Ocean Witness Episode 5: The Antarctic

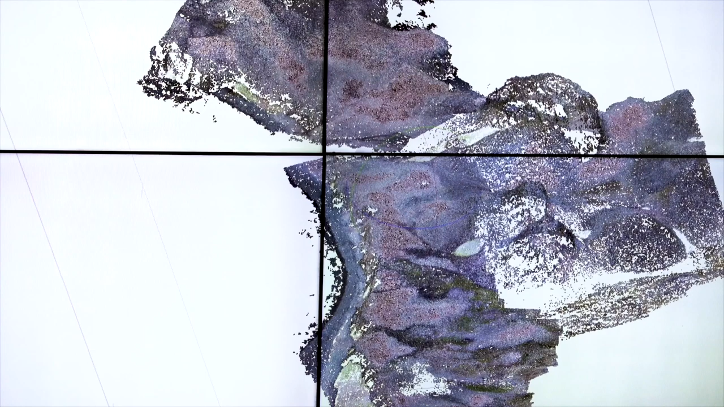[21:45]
And then we can either use manual counts on that big picture or make small pictures out of the big one and feed it into some machine learning algorithms which can do the count for us.